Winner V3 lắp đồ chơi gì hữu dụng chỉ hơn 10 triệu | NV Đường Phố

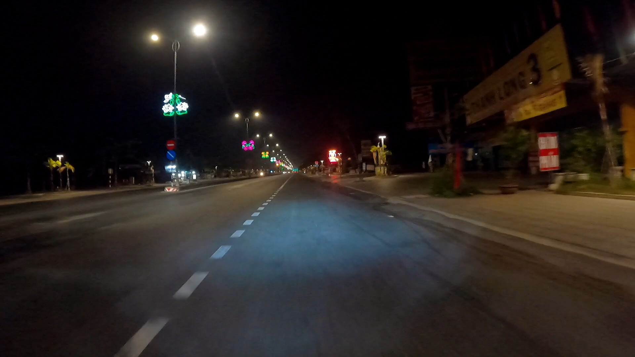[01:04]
đi phố cũng như đi đường trường cũng được nhưng mà có cái mình chưa là cái chế độ màu cốt ảnh sáng nó chưa có mặt cắt như là quảng cáo cái ánh sáng nó còn le ra nó chưa có gọn lắm nói chung thì thì nó ổn thôi chứ chưa quá xuất sắc còn chế độ pha thì rất là ok nha tiếp theo là mình do mình
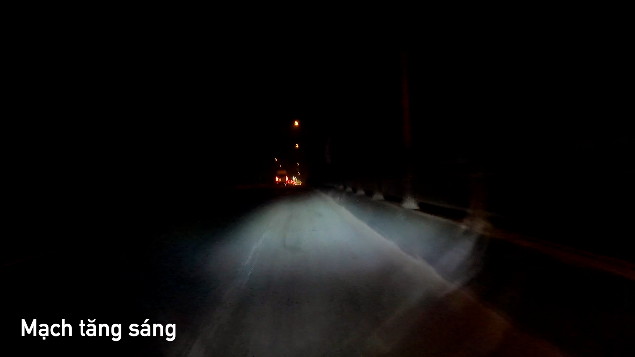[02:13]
mini cho anh em xem thì cái bi này á ánh sáng ra mình thấy là ổn trong tầm giá thôi chứ nhìn chưa được sang lắm có cái đường cắt Ở dưới này
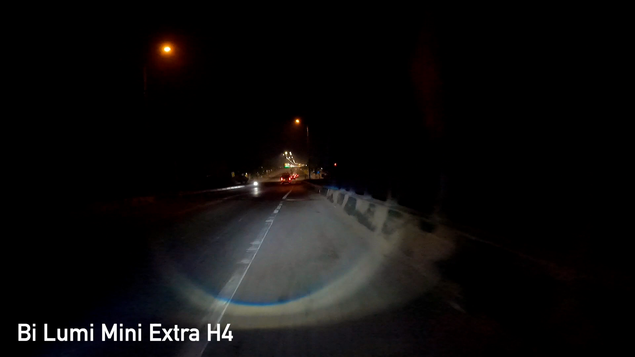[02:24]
nhìn nó hơi bằng bằng sao đó nè, nhưng mà cái mặt cắt thì đẹp ha,
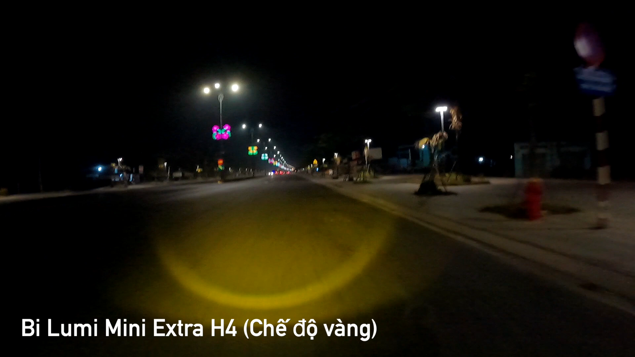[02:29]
mặt cắt trên thì đẹp, những cái đường chân sáng dưới thì nó không được đẹp lắm.